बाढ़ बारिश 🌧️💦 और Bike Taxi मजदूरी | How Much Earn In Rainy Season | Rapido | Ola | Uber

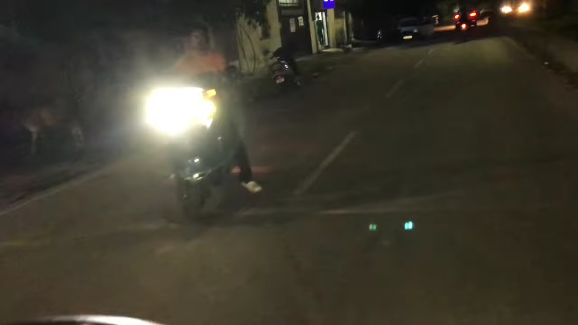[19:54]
ये जो हाई बीम जलाते रहते हैं ना, इतने
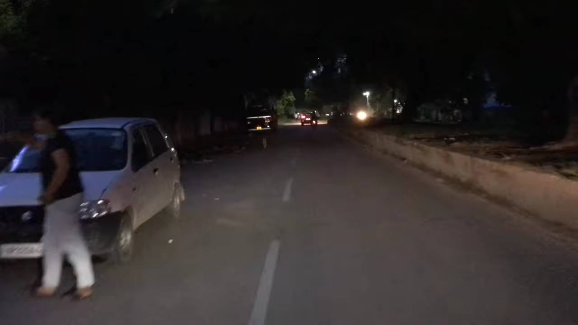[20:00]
क्या बताऊं यार, कार से लेके बाइक वाले यार हाई बीम नहीं चलना चाहिए यार,
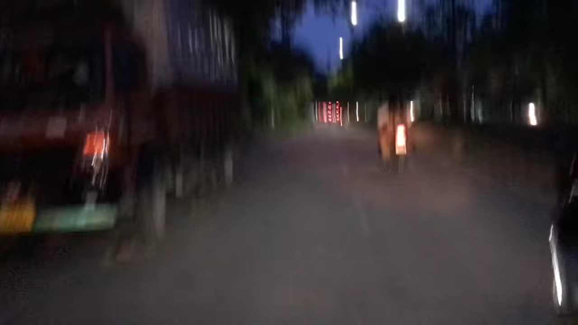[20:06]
क्योंकि सामने से आप एक तो रॉन्ग साइड से आ रहे हो, देन उसके बाद से आप फ्रंट पे ही यार वो लाइटिंग आ रही, कुछ दिखता ही नहीं।